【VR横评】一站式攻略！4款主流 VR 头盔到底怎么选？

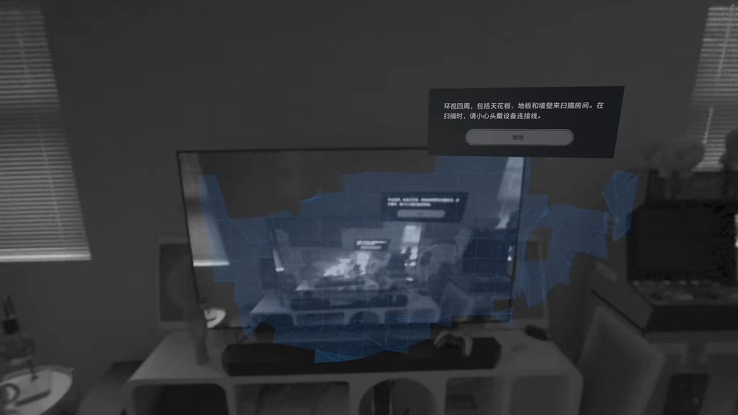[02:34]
扫描空间的过程更高科技转
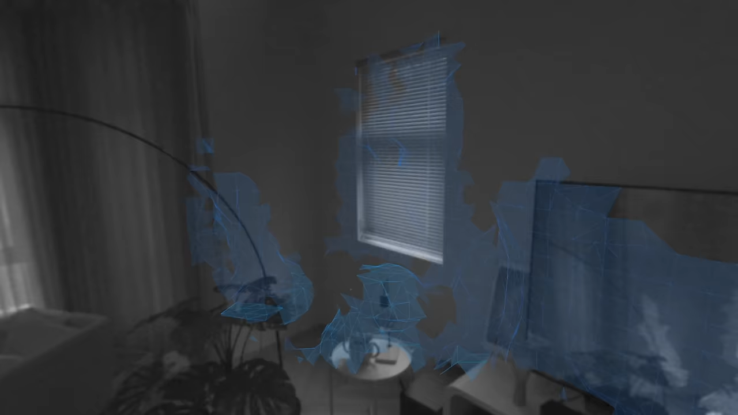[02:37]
一下头PSVR2就会自
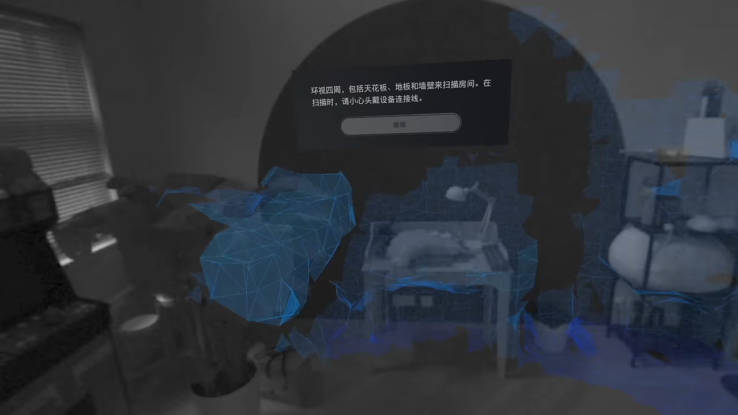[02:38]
动绘制整个3D空间手都不用动Ind